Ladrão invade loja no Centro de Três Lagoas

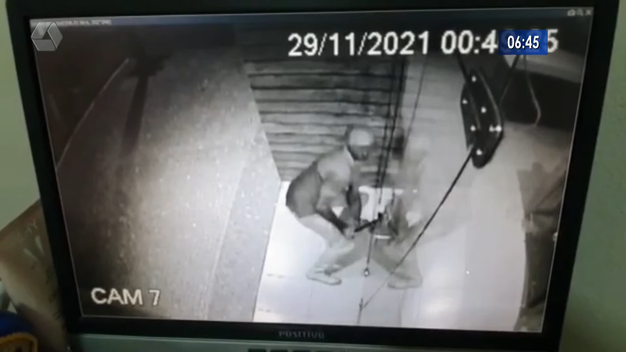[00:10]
Vocês, inclusive, para quem está pela TVC e pelas redes sociais, estão vendo imagens do momento em que o ladrão arromba esta loja no centro da cidade, na rua Oscar Guimarães, com o pé de cabra ali, com o ferro.
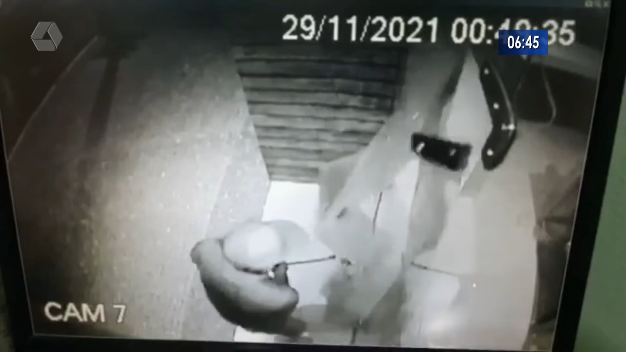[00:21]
Ele acabou quebrando a vidraça dessa loja, entrou em uma loja que vende roupas aí no centro da cidade, na companhia de outra pessoa, de um comparsa, levaram roupas, né? Pegaram roupas ali de dentro da loja, dinheiro que tinha no caixa,
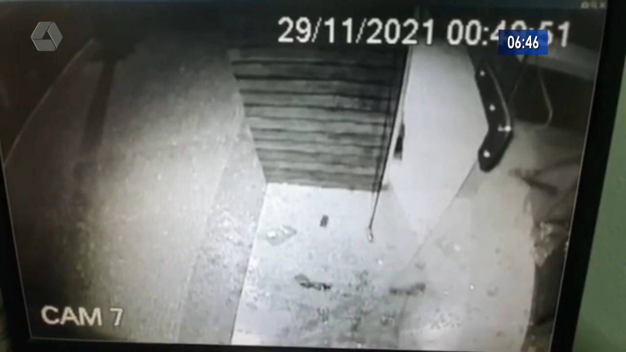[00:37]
e fugiram desse estabelecimento comercial que pela quinta vez foi alvo aí de ladrões. Mas não foi o único não, viu, gente?
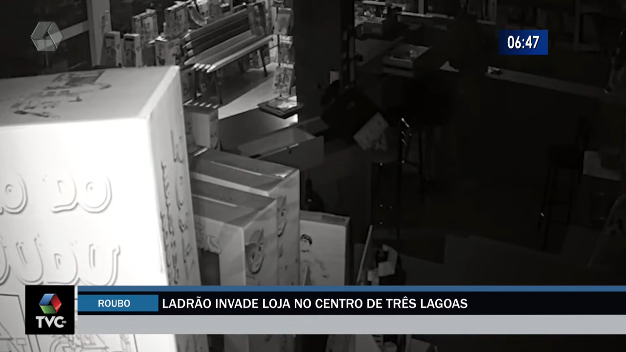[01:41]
ele procura por uma sacola para pôr as moedas que pegou no caixa. Com a sacola na mão, ele deixa a loja e vai embora tranquilamente.